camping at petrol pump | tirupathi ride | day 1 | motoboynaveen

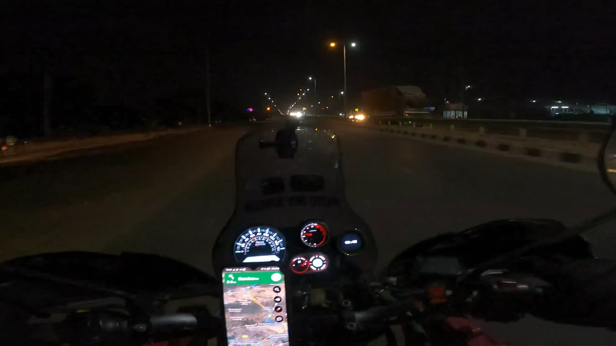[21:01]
ఇది మాత్రం క్రాసింగ్ మిస్ కావద్దు. NH-44 నుంచి NH-40 డైవర్షన్కి. హైదరాబాద్ చఫ్స్ ద బిర్యానీ హౌస్
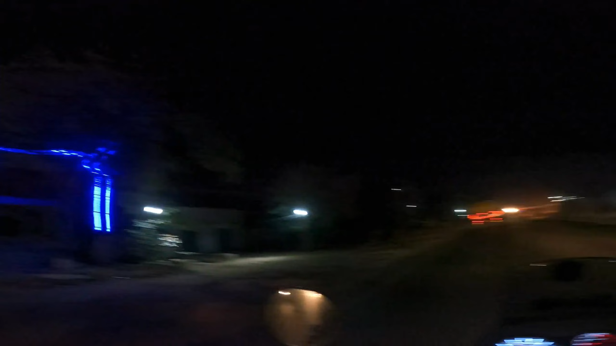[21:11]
కరెక్ట్గా అయితే దాటినాక 1 కిలోమీటర్కి ఉంది డైవర్షన్. సో మనం NH-44 నుంచి NH-40 హైవేకి వెళ్తున్నాం. కడప 189 కిలోమీటర్స్, తిరుపతి 331 కిలోమీటర్స్. లెఫ్ట్ కడప 189, తిరుపతి 331.
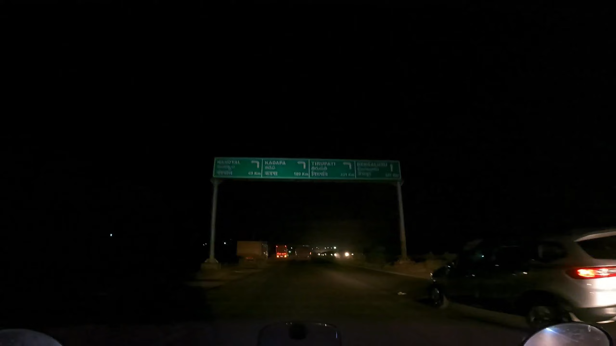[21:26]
కడప తిరుపతి లెఫ్ట్.
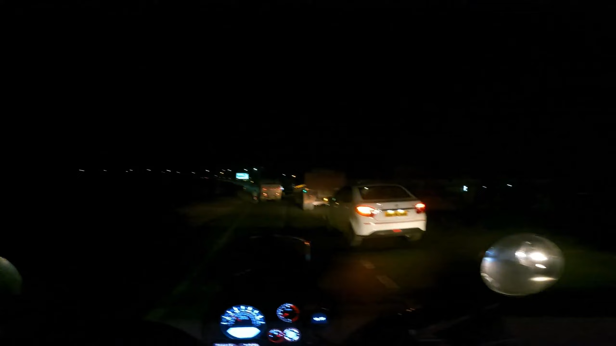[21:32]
ఓ ఇదే మీరు కంటిన్యూ చేస్తే NH-44 డైరెక్ట్ బెంగళూరు వెళ్ళిపోతారు. సో ఇట్ సైడ్ లెఫ్ట్ తీసుకున్నారంటే తిరుపతి టోల్ రోడ్.